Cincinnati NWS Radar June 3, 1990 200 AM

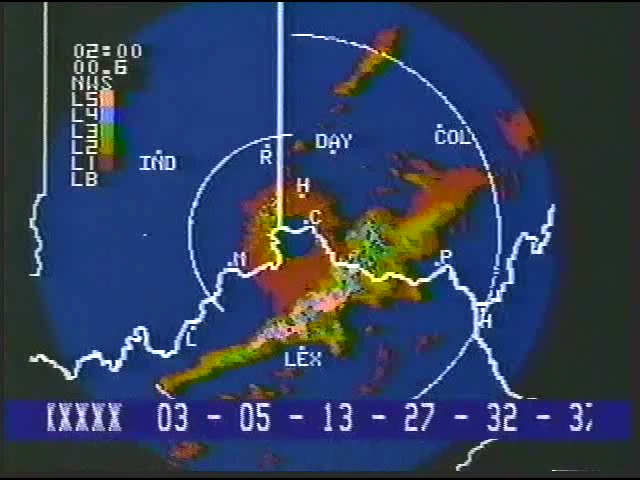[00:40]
These storms will move into Grant, Pendleton, Kenton, and Campbell counties of northern Kentucky between now and 2 a.m.